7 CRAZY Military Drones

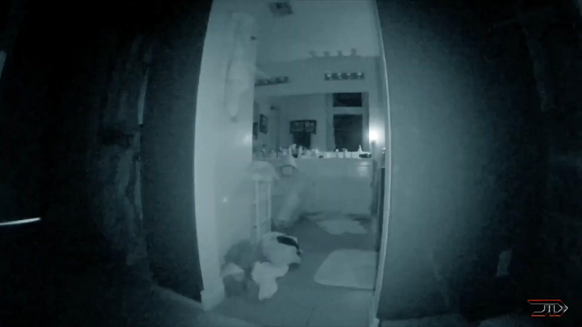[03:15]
The Lemur S also has night vision, a loudspeaker, and a door pusher for those tricky areas.